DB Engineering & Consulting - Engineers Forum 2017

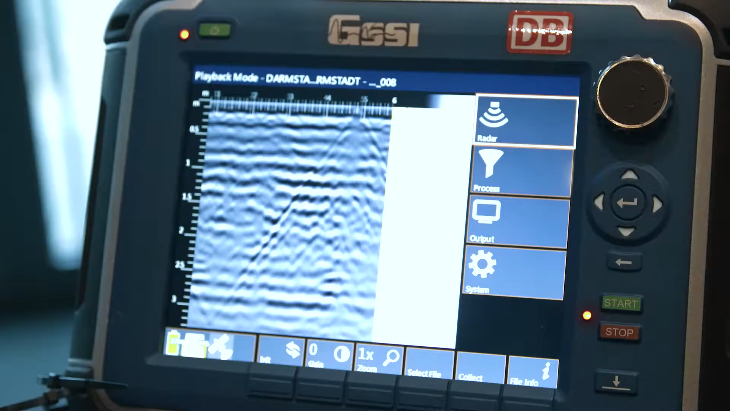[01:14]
The system allows us to look around 4 meters down into the subsoil to pinpoint cables, damaged areas. We can see the layer boundaries.